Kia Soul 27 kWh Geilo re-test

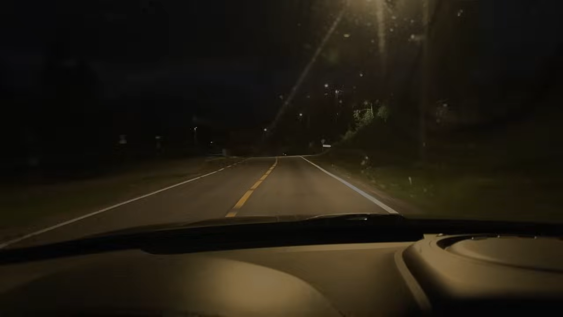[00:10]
Oh man, we are at Geilo, but we are down to 3.5%. We have 70 kilowatt power limit and we still have to go 2 more kilometers. There is no indicated range left.
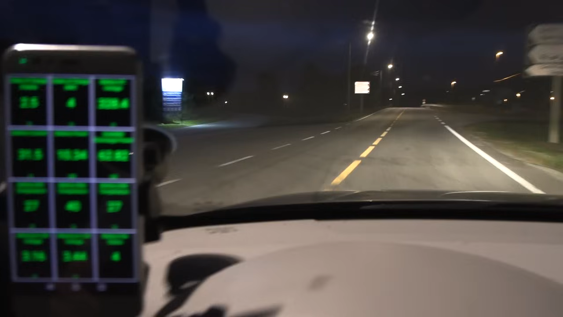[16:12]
I've never gone this deep before. I've gone to 2%, but I've not gone beyond 2%.
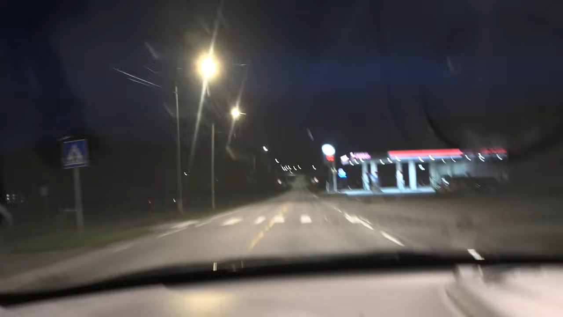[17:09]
Don't die. Okay. We can look at the power limit. As long as we have some power limit and not 5 kilowatt, then we should be fine, right?